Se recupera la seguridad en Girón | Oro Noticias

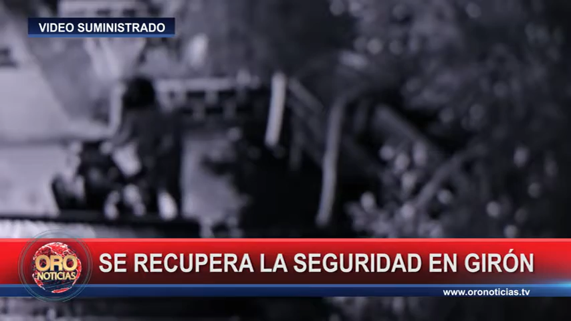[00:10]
que se dio cuenta de que un hombre extraño había dejado una moto en el parqueadero y al investigar se confirmó que no pertenecía a ninguno de los habitantes del lugar.